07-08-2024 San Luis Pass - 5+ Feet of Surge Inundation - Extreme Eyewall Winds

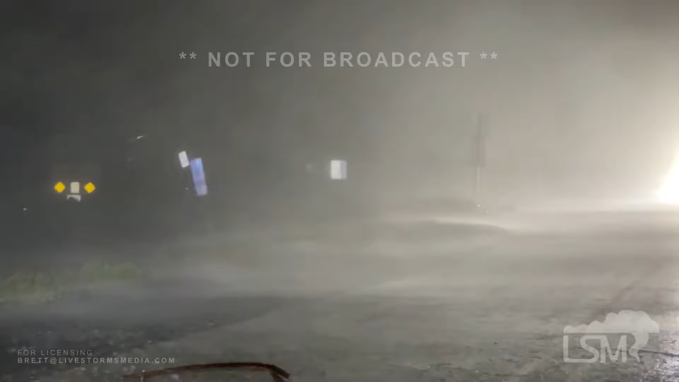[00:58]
This is our road with debris all the way up to the road right here. This is our road with debris all the way up to the road right here.